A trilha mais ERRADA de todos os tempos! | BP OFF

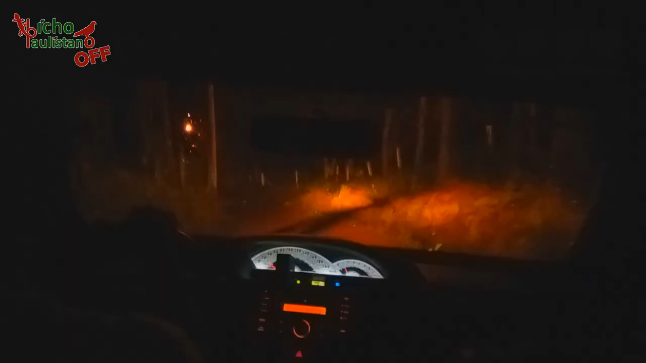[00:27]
Agora a gente parou aqui porque avistou uma criatura muito estranha. Olha ali.